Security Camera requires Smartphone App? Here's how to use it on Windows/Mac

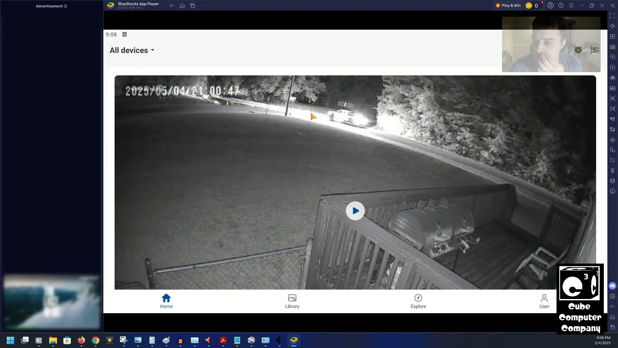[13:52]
um, set it back to landscape, because I do kind of like it better that way. Again, it's a little glitchy this way, but the video screens are much, much larger. And I should take a moment to show you all the night mode on these cameras. It's pretty nice. So, this is infrared. Once it connects, it takes a moment. But, so this is infrared. And, it can be a little laggy at times.